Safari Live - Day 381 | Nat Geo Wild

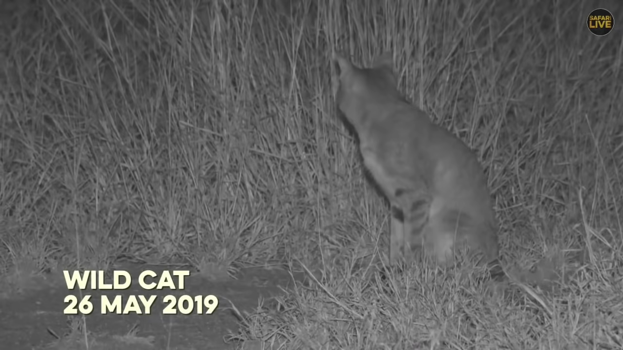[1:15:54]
Now, this was Tristan's sighting, and it was just so, we were so lucky to be able to actually watch it. Look at that as it goes through. Now those big eyes. So those eyes are actually, oh, there we go. Better? Better. So these eyes are actually fully, you can see how much light it's collecting. All that light in the back of its eye. Now we weren't lucky enough to have an animal that had a tapetum lucidum that we could look at, which would have been awesome.
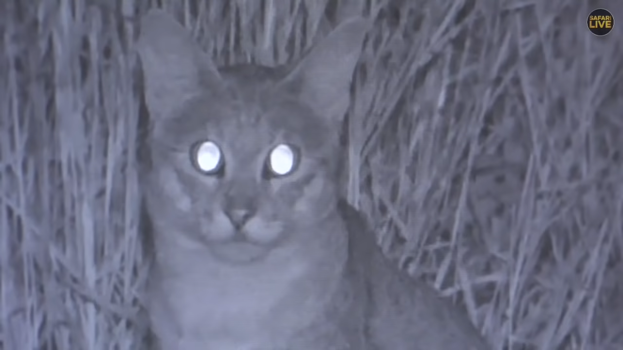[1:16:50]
The pupil is fully open, which is kind of cool, because it also means that they have good vision in both types of environments.
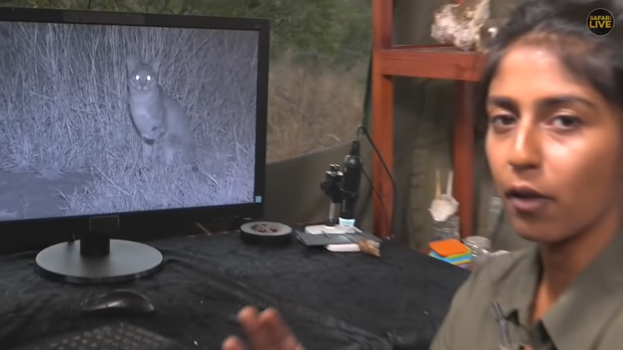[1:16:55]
Now, they are dichromatic, which means that they obviously can't see color very, very well, like we've explained,
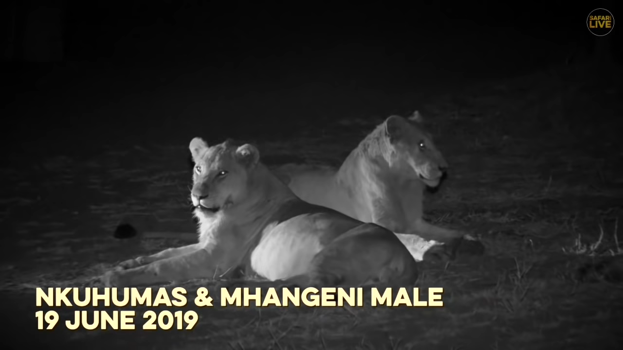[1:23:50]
a change usually comes over these big cats as the temperature drops and the light with it. The young males were the first to move for a change, proudly showing off their size and developing manes. Not quite finished dozing, the lionesses watched the boys walk off before pushing the snooze button for an extra couple minutes of rest. How nice was it to see them, and yes, it is strange that they were so good given time of the day.
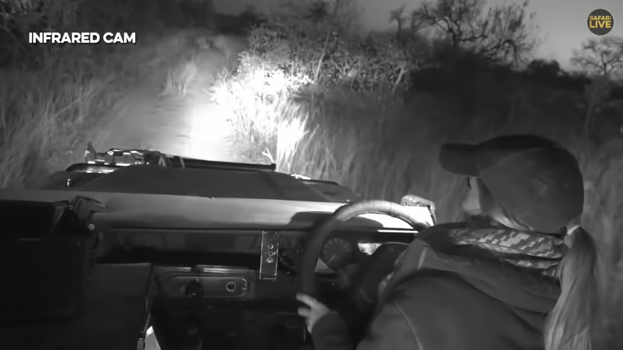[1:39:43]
This is the light where humans really don't see well at all,
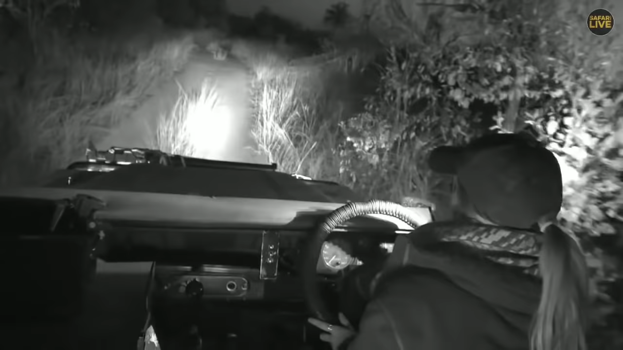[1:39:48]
that sort of transition between day and night.